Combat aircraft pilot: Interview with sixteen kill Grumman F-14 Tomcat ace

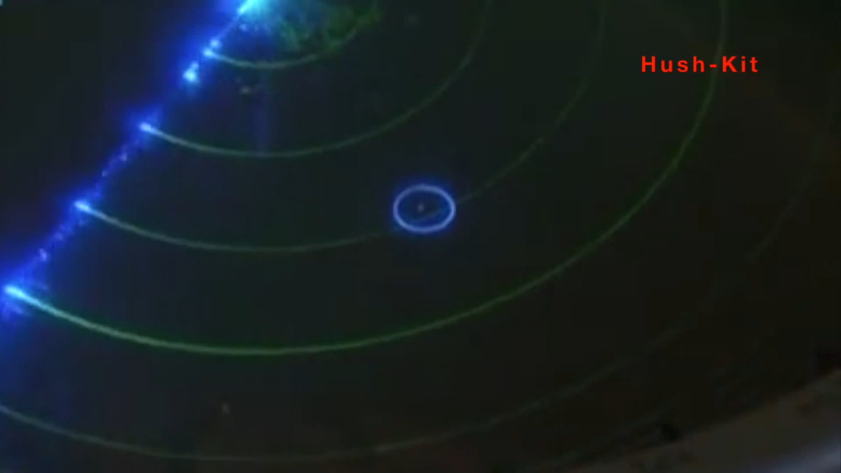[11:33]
At one point my RIO noticed that he only had two radar signatures and when we checked with ground radar they also confirmed two targets.